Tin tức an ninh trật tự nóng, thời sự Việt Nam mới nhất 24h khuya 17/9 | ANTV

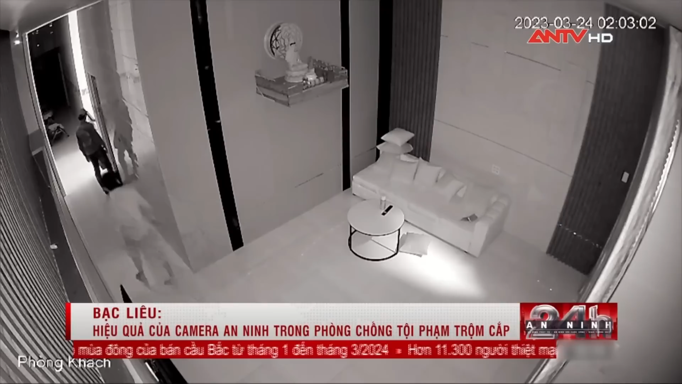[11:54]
Đây là những hình ảnh các đối tượng đột nhập vào một cửa hàng điện thoại di động trên địa bàn Khóm 2, phường 8, TP Bạc Liêu lúc 2 giờ sáng ngày 24 tháng 3 vừa qua, lấy trộm tiền và 85 điện thoại iPhone tổng trị giá hơn 1,5 tỷ đồng.